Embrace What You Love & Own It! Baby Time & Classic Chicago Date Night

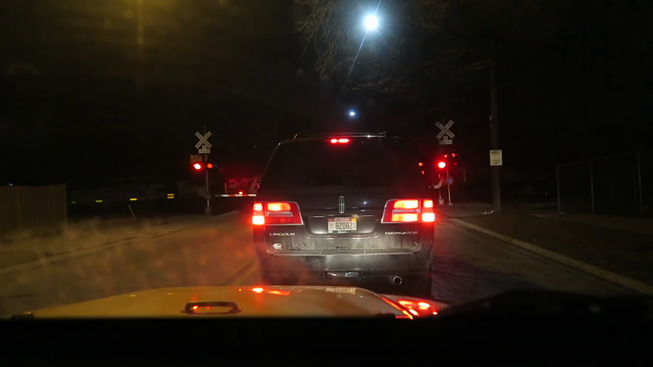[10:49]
A drive home without being stuck by a train. To our defense, to the train's defense, we passed like four sets of train tracks, so the odds are high.